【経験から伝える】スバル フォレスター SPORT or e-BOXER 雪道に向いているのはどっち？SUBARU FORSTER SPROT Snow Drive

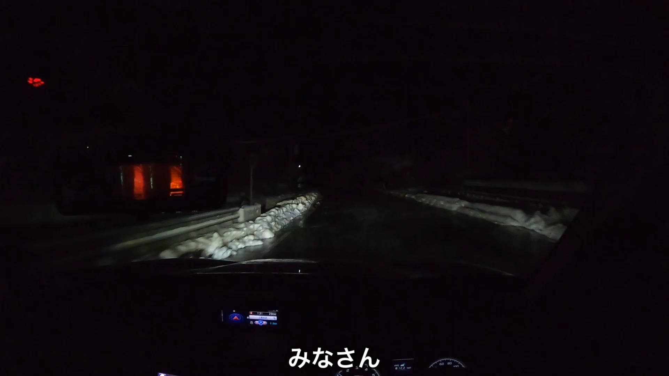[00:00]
はいみなさんこんばんはこんにちはそしておはようございます さあただいま私はですね水上インター付近を走っていて 今ねこの道小節パイプが通っていてねあの道路に水がまかれているんですけれども な
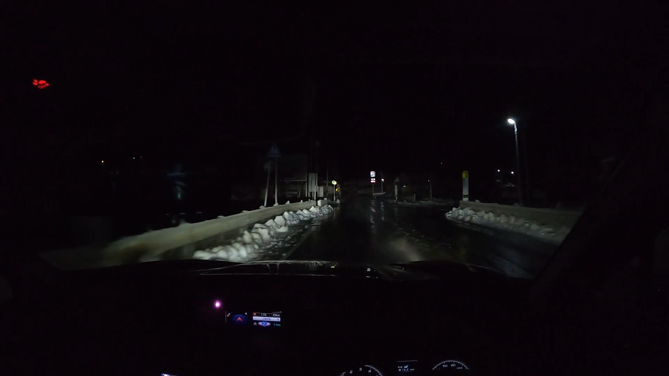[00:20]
んかねさっきから変な動きするなぁと思ったら凍ってるんですよ そうもうところどころアイスバーン状態で車がなんか変な動きします はい
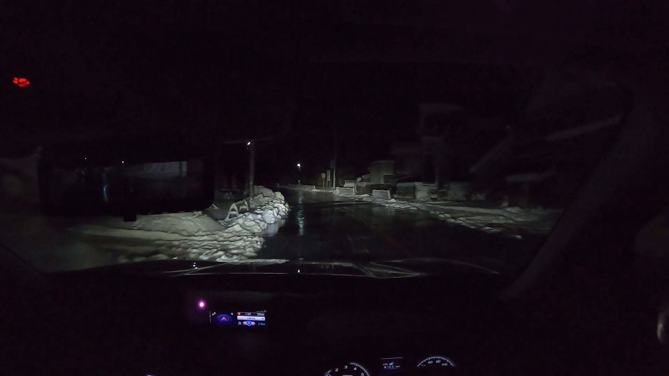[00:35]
なんですけれども しっかりとまあ車の姿勢をこう立て直しながら進んでいるといった状況ですねこれ結構危ないね あの小節パイプ通ってるからと思って 気緩めて走っていると危ないそんな印象です
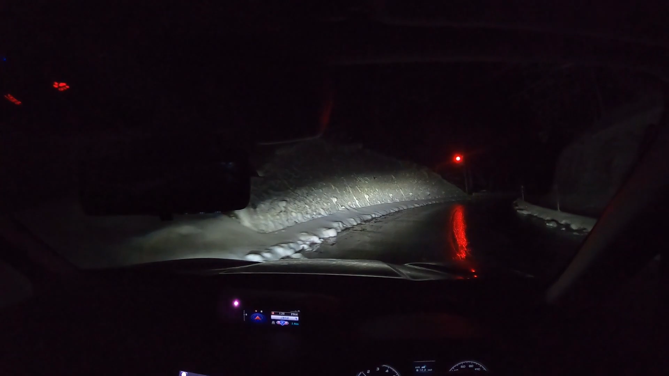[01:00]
でこれからですね私はまた裏道を通って今度は沼田の方に抜けていきたいとおもいますでこの裏道もまあ何度かね走っている 道なので
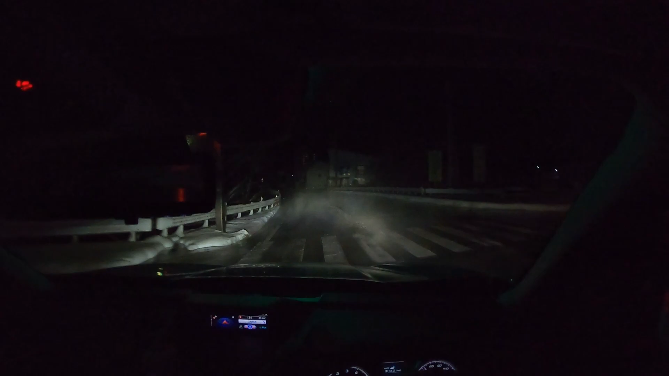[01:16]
まあなんとなく雰囲気はわかっているのでね あのー通ろうと思いますけれども これもね何も初めて通るような方だったら多分通りたくないそんな場所でございますすごいねしかし もう道路が湯気立っちゃってふっふっふっふっ ふっふっふっねえ
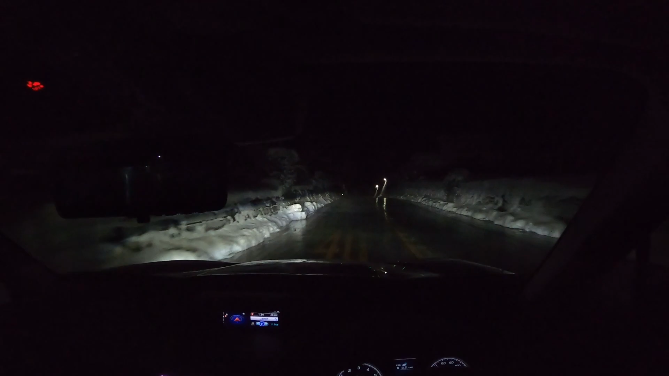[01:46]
それだけ寒いっていう証拠ですよねこれこの山の外気温は マイナス6度ですね今マイナス6度だから多分朝方5時ぐらいになると結構冷え込みますね今日はあのーね 軍祭の方でイベントやってますねスバキャンでしたっけあのー このこの雪の中泊まりで
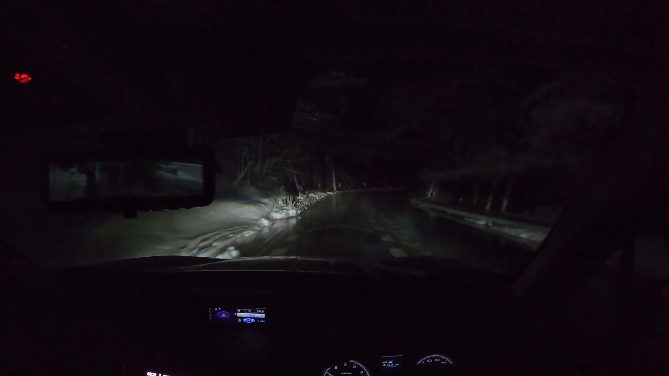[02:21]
雪中キャンプやってるようなんですけれどもいやすごいっすねー 今日は
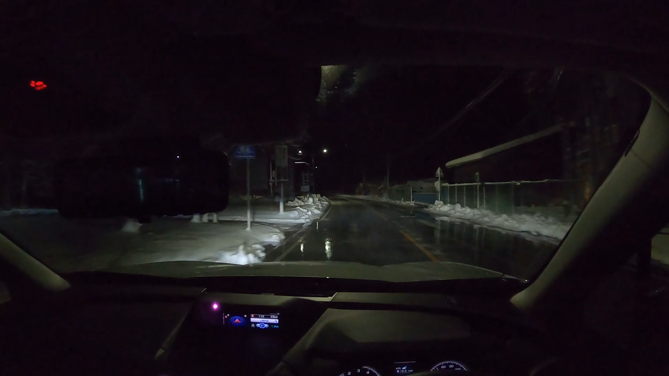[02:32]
あーここらへんちょっとやばそうだなーねえなんかやばそうな雰囲気ですよこれなんじゃん ふっふっふっふっ泊まるねーちゃんとさあこれからちょっとね 山道に入っていきますあ、負かれっからこれいけるねよしー